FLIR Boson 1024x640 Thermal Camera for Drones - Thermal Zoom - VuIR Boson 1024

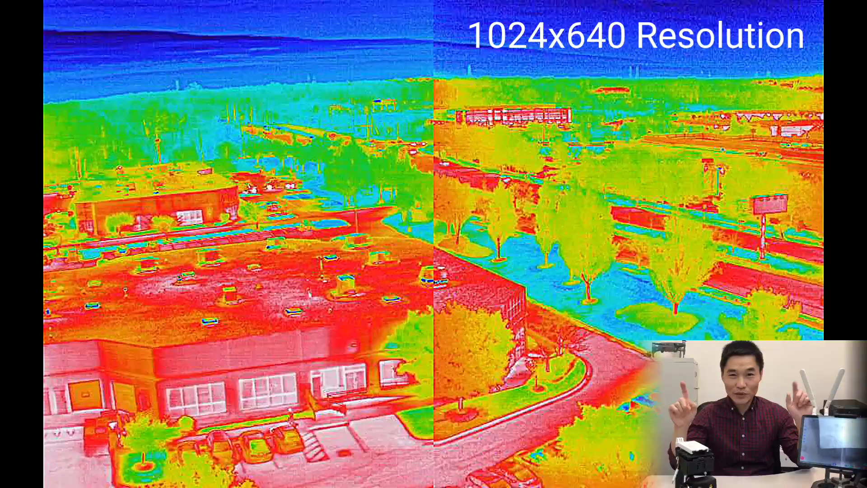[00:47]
across 640 top to bottom yes
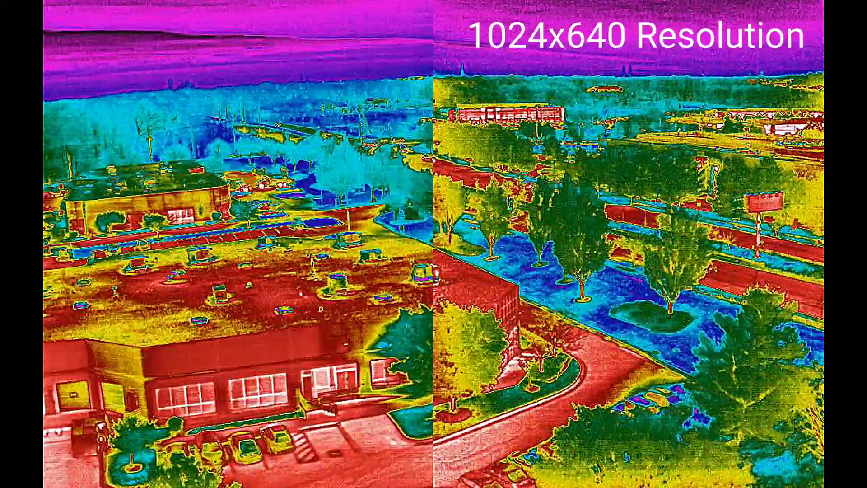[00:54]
640 top to bottom and it's thermal camera it's Gimura
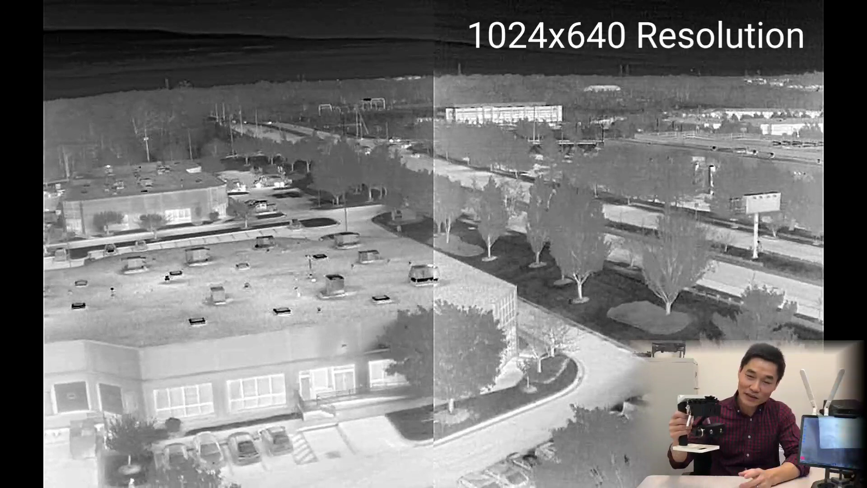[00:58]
Gimura because it's gimbal plus camera plus everything else it functions on
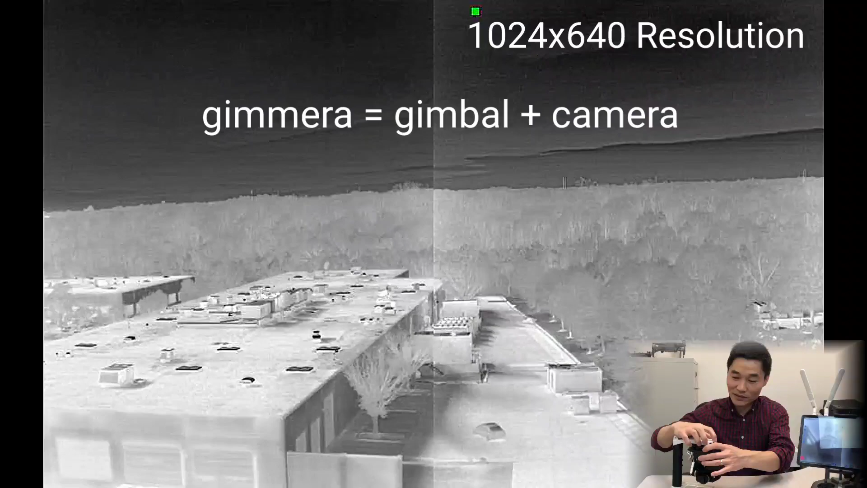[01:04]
its own but it's handled it allows you to hold it in your hand and walk around
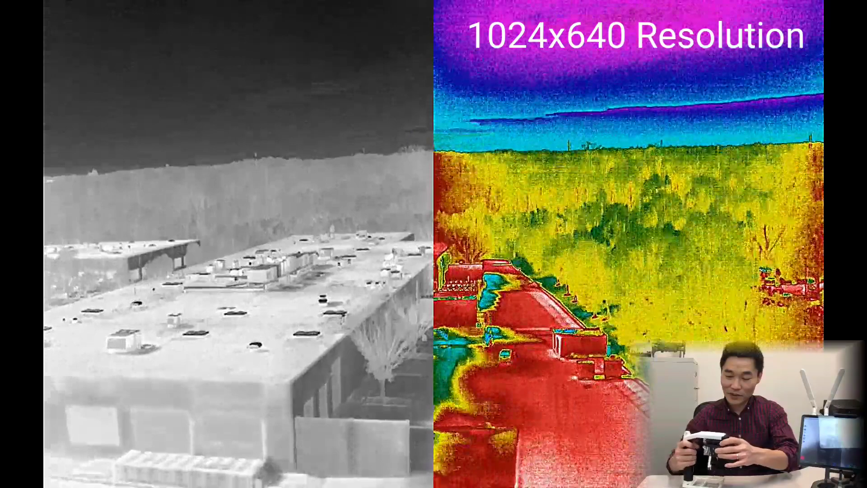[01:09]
but you can also move it to Inspire 1 or Inspire 2 or similar drones
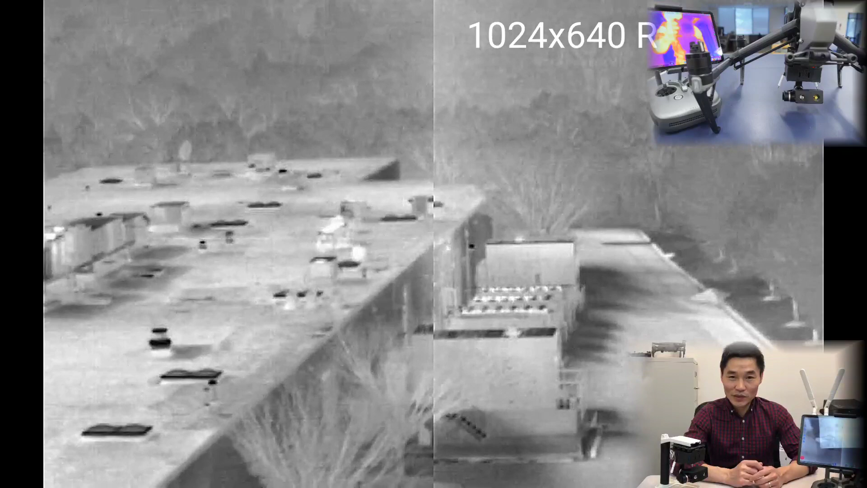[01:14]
that allow you to carry this and fly in the air and
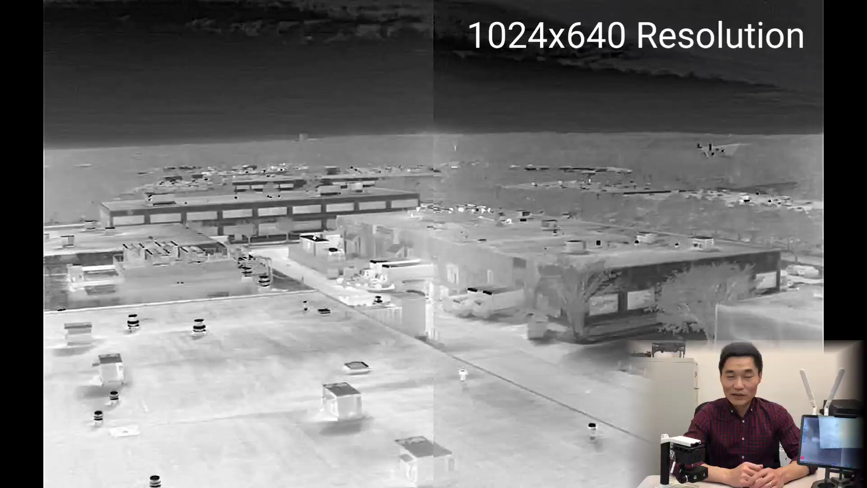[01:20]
do aerial footage so this is great because so far we have been
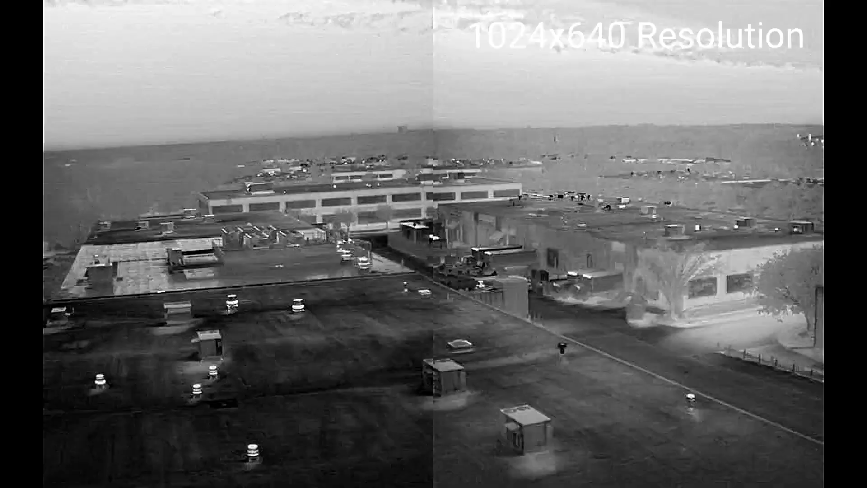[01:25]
stuck with only 640 by 512 resolution
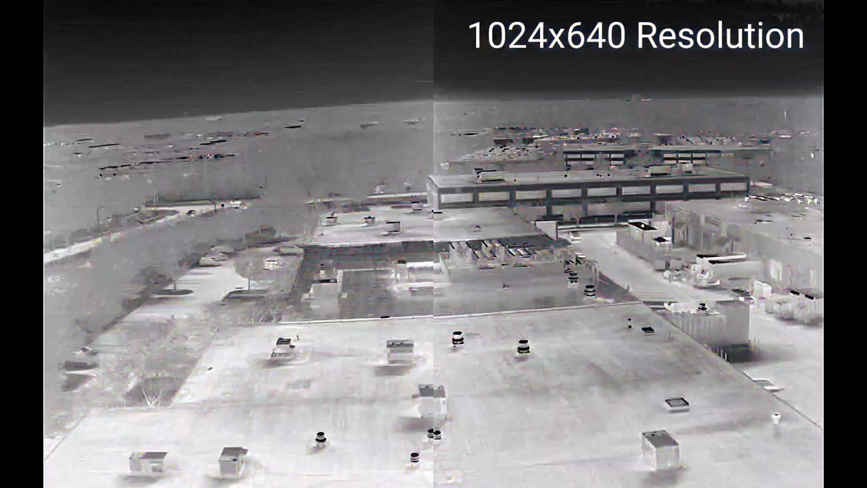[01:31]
nobody is trying to go beyond that and don't break your bank yet there are other cameras HD even HD cameras out there but
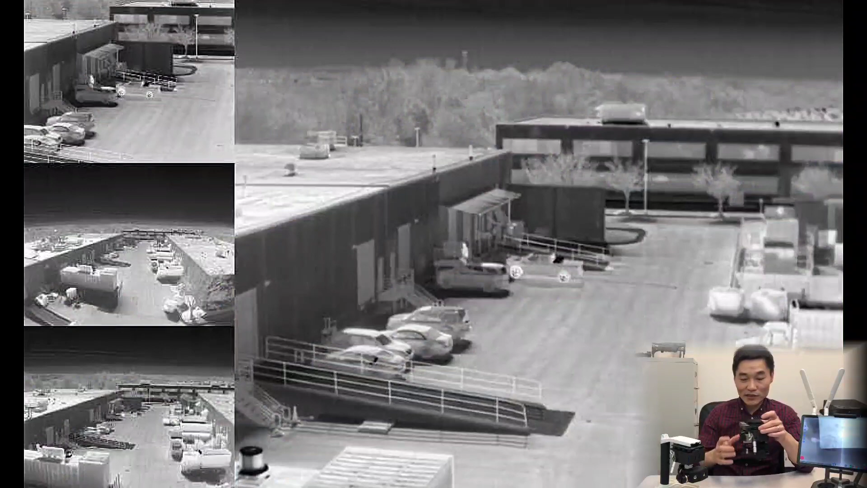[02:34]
recently we renew we upgrade to make a all digital version which is here and I introduced in a previous video so I think
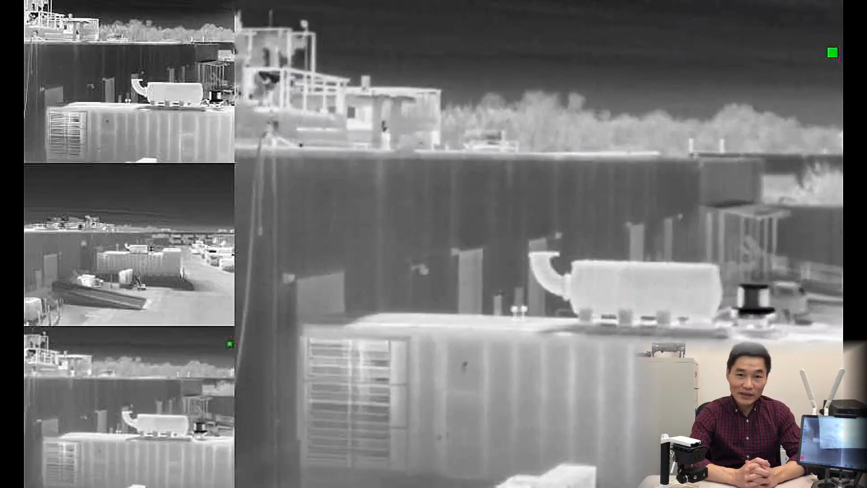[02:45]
FLIR got inspired by that partially and they they release a different version called FLIR
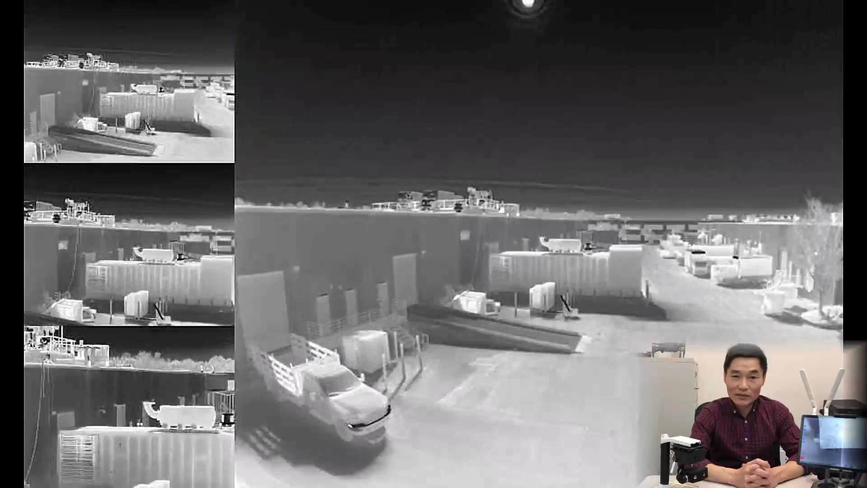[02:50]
view tz20 that consists only two cameras two
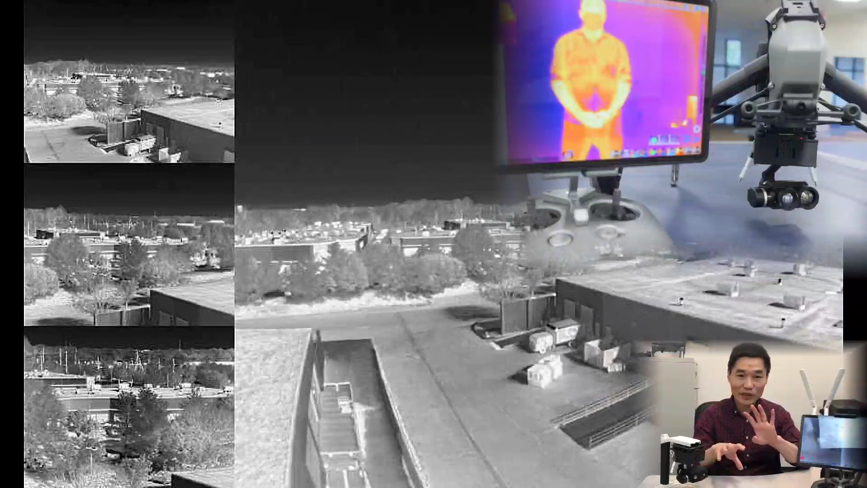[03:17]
stepwise and a wide view and then narrow view three cameras you have something in between
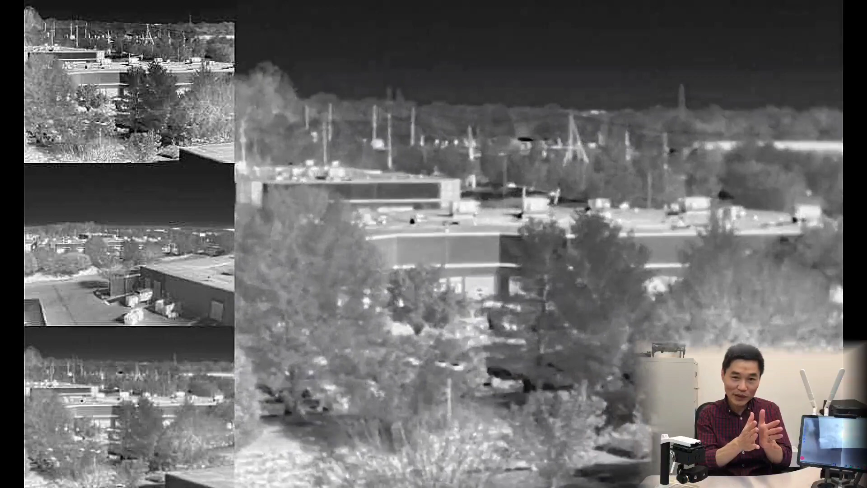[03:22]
four cameras you can have another thing in between so it's more
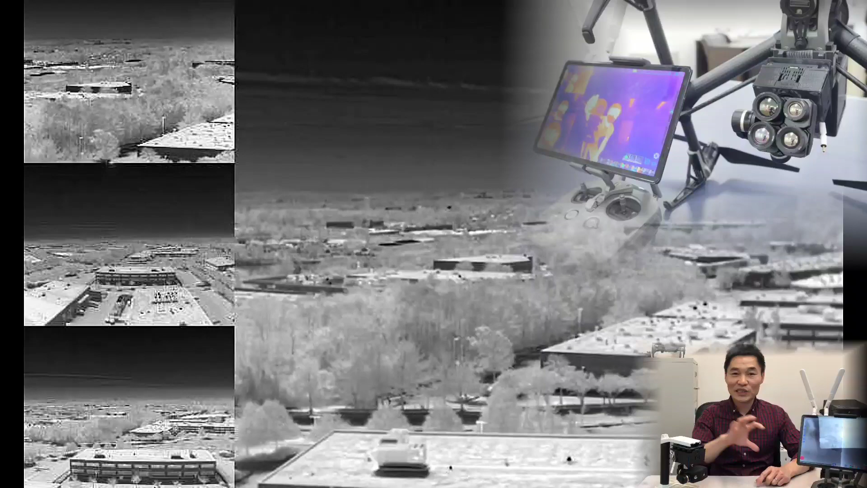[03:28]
continuous this way when you zoom in and out it's more continuous than
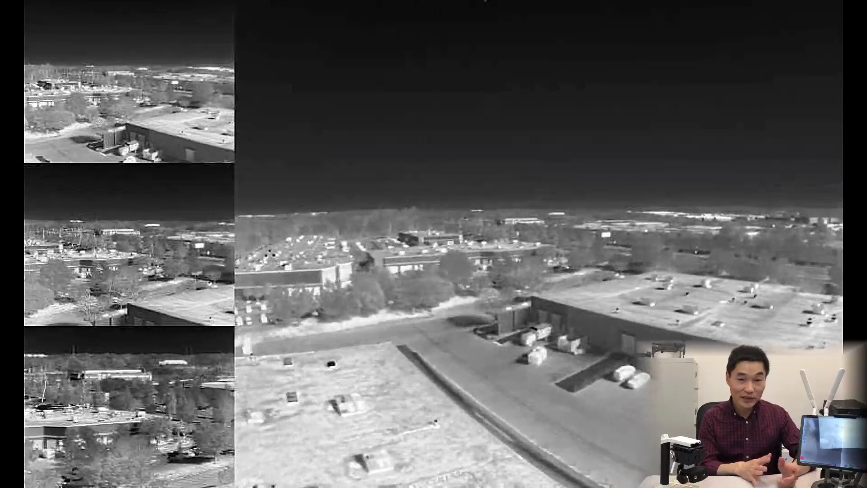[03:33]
just two this Viewer Boson 1024 by 640
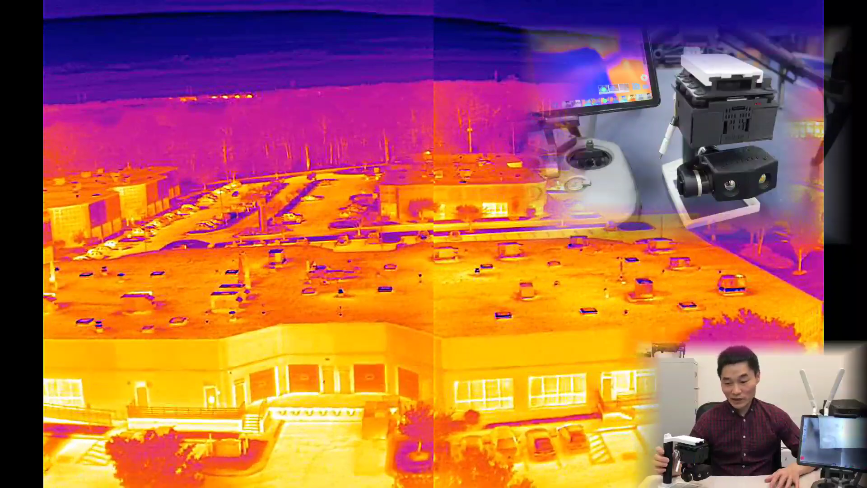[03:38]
on the other hand it doesn't allow you to do optical zoom it allows you to do
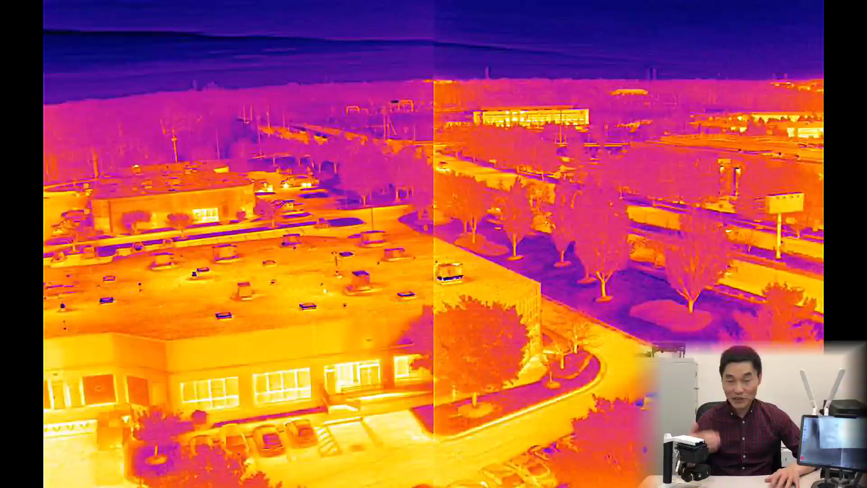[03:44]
digital zoom only but it it gives you much more pixels and
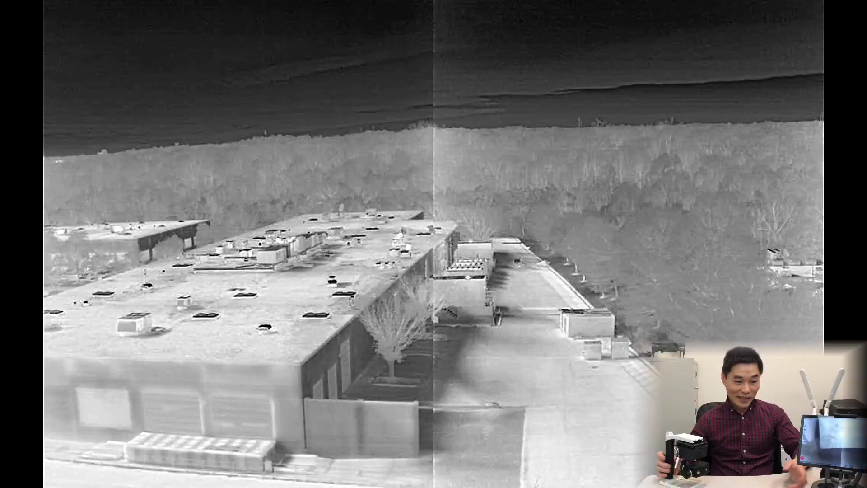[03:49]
it has an app for you allow you to control everything here I don't have to repeat
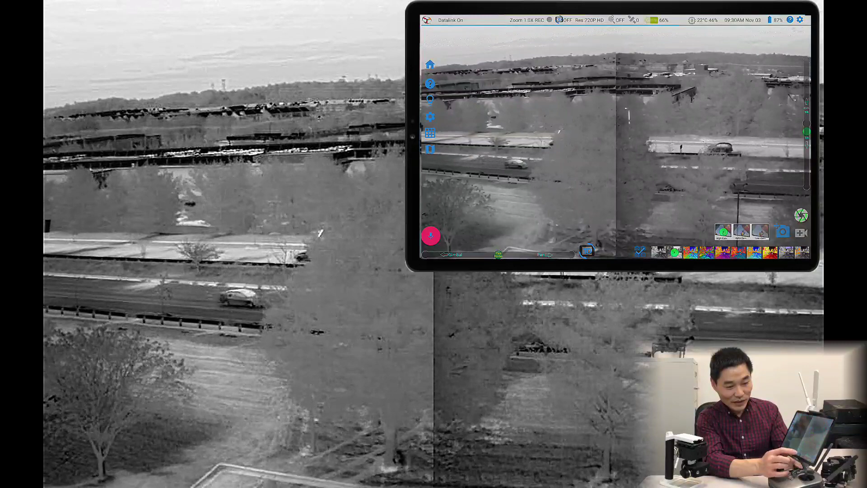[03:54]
the nice thing about this you can control both the individual camera
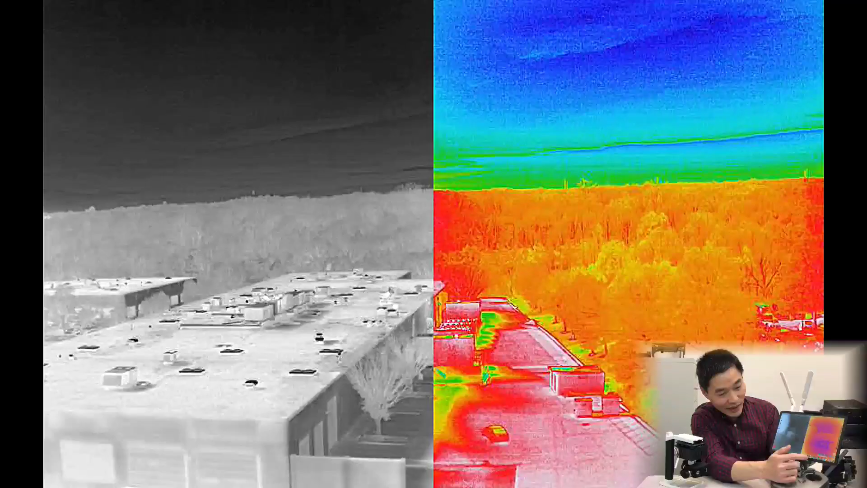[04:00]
individually or control them at the same time so